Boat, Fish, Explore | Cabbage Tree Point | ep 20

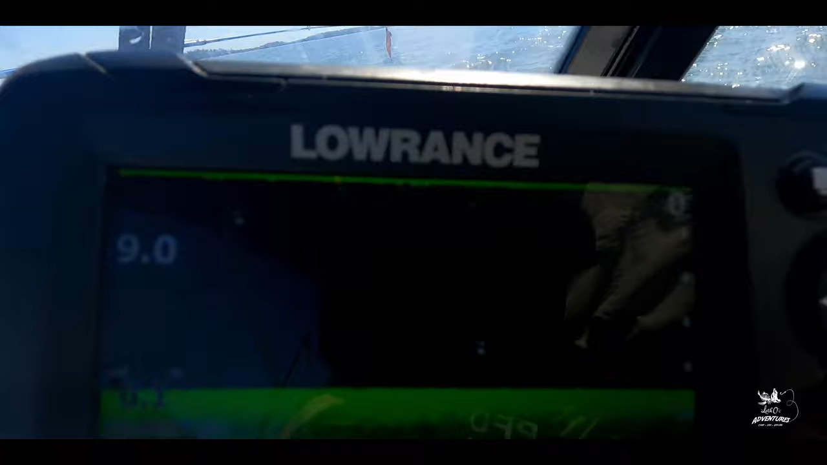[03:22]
There are a few fish there. Not many.
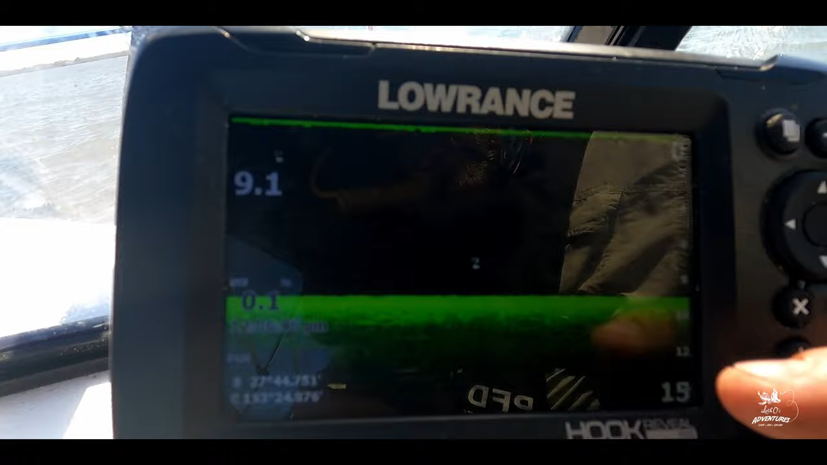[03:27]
That one's 7.5 meters deep. The line's at about 11 meters.